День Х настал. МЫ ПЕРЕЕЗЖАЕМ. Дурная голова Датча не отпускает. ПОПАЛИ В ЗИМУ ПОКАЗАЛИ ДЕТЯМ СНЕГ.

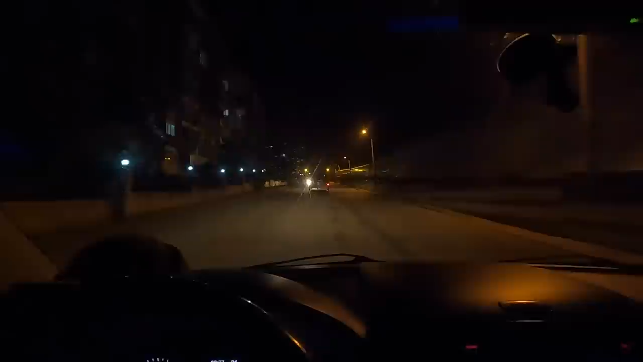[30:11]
вот и едем уже по Авсалару но сначала нужен магазин мы голодные как не знаю кто забежал в магазин и здесь есть гречка больше нигде не было так нас тут встретили